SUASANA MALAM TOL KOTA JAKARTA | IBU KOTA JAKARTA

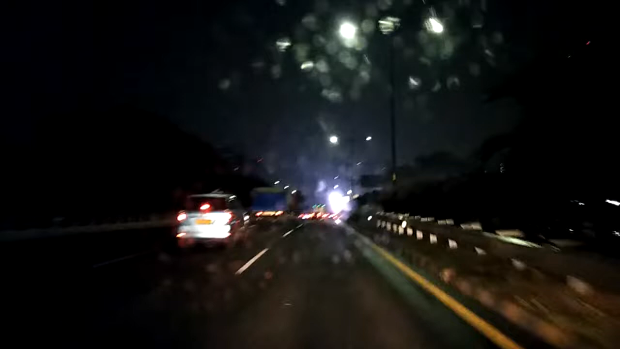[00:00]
Hai ruas tol dalam kota Jakarta ya Assalamualaikum Selamat malam teman-teman kali ini kami melakukan perjalanan ke Bandara Cengkareng Soekarno-Hatta sekarang ini posisi masih di perjalanan di jalan tol dalam kota suasananya dingin sekali